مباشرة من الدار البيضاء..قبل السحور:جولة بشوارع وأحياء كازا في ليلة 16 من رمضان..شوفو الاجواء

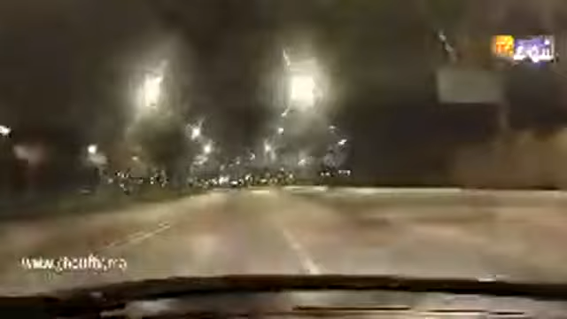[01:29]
اليوم احنا في الليلة 16 ديال شهر رمضان الكريم، كنتواجدو دابا في الشارع في فلاكو ديال عين دياب بالقرب من سين ديباد. يعني حاولوا تشوفوا الأجواء كيفاش دايرين بالأحياء وبشوارع مدينة الدار البيضاء. فاطمة أمي كنا أحسن جو هو هذا، أكيد هو هذا الجو الزوين.
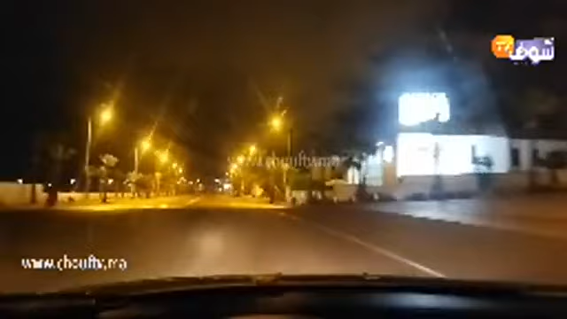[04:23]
الجو هنا في كازا بارد، كيكون بالليل كيكون واحد البرد قاصح. يوميا الليل مور وحدة الليل جوج كيكون واحد البرد قاصح. عزيز كيقولنا فين هنا، حنا كنتواجدو حدا سينما ميغاراما في مدينة الدار البيضاء.
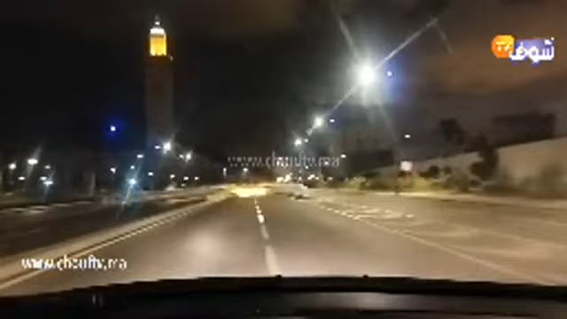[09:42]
هذا هو النفق الجديد، يلاه حلوه، نوريكم الجو فيه الليل كيفاش كيبان بالليل هذا النفق.